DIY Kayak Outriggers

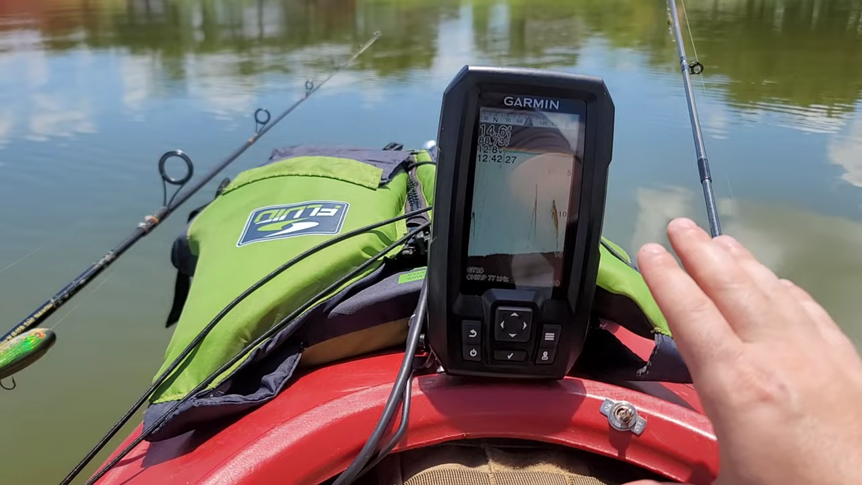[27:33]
That wedge helped tilt it towards me. The contrast is great. It's working great. I'm finding a lot of fish. They're just not wanting to bite. And then the only issue I'm having with the troll motor is how much this is bending.